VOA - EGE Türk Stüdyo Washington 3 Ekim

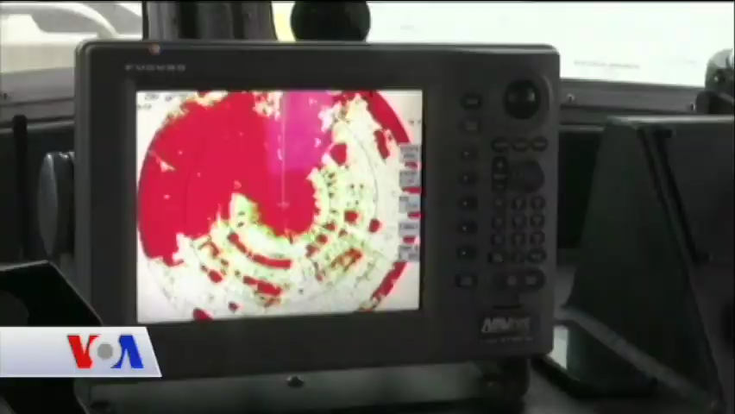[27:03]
Araştırmacılar, gerekli bütün teknolojinin mevcut olduğunu ve gemideki radarlar, algılayıcılar ve bilgisayarların kolayca sorunları önleyebileceğini belirtiyor.